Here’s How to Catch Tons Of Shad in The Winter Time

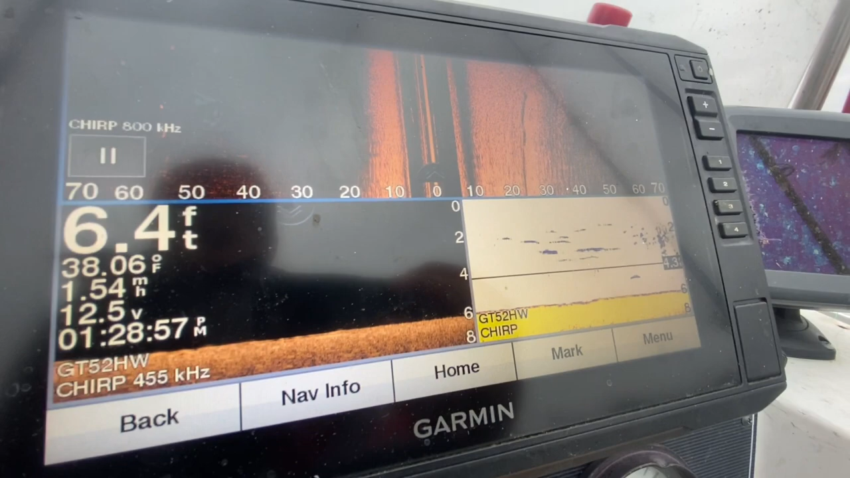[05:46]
On screen: depth 6.4 ft, water 38.06°F
spinning the boat around and trying to get the net on them before they're gone.
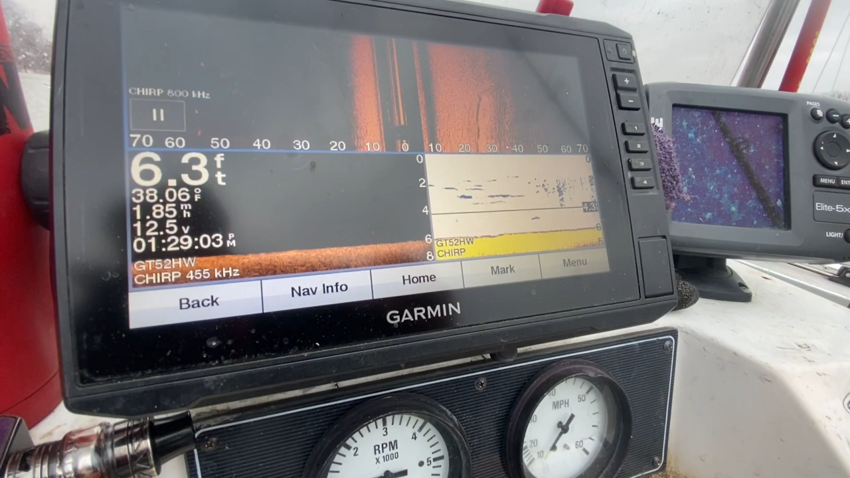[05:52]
On screen: depth 6.3 ft
But there's definitely some nice shad up in here. There's some coming up on the right or look at the left right there. It's a big pile of them on the left 70 foot out.
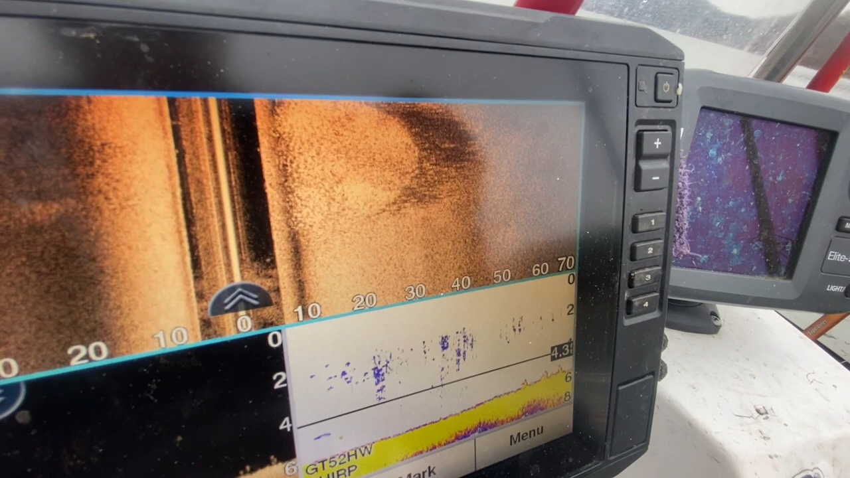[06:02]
So we're going to turn the boat straight towards them.
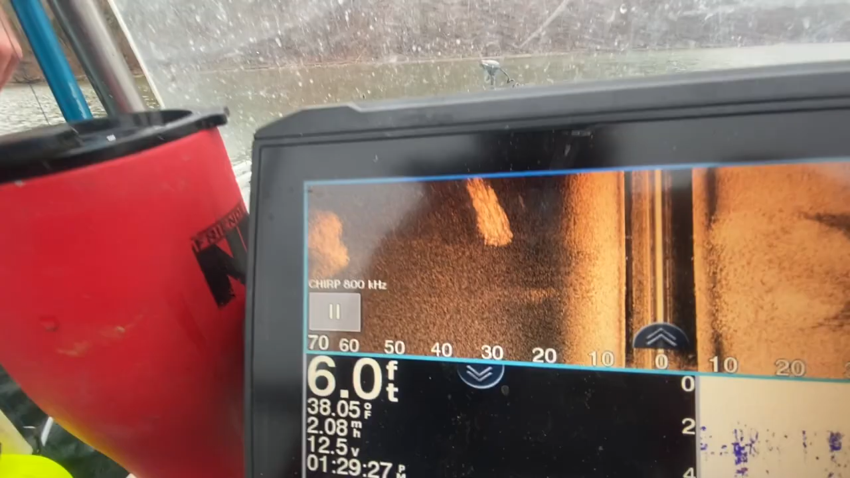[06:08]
On screen: depth 6.0 ft, water 38.05°F
Kind of eyeball what you think 70 foot would be.